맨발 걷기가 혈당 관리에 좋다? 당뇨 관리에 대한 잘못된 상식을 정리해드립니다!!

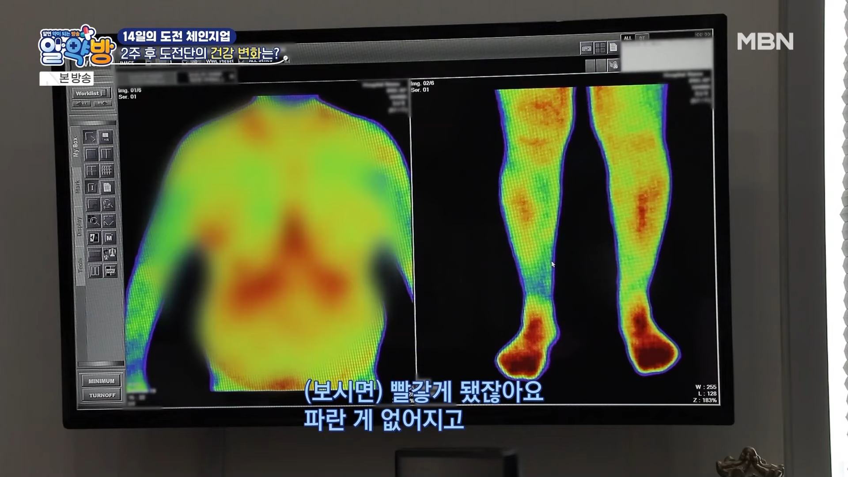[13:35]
빨갛게 되고 파랗게 됐잖아 파란 게 없어졌죠 순환이 좋아진 거예요 발끝 저림 등을 유발했던 혈액순환 장애가 완화되었을 뿐만 아니라
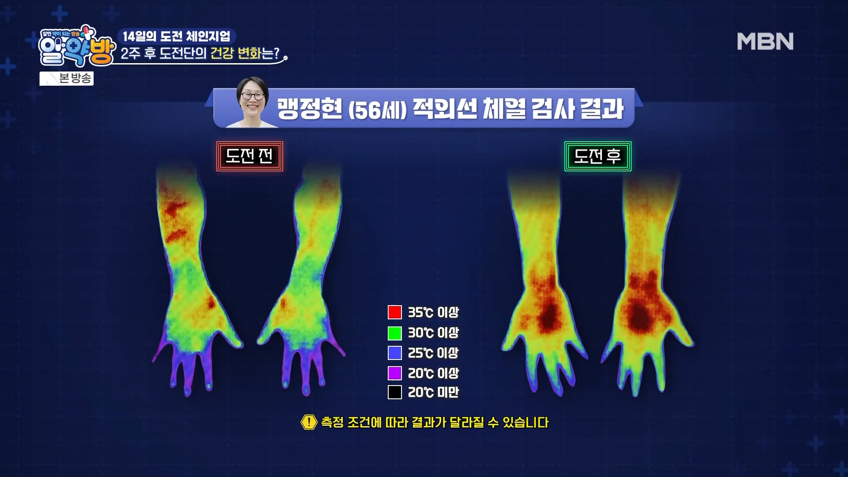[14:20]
수족냉증과 절임 등을 유발했던 혈액순환이 전반적으로 개선되었고 콜레스테롤과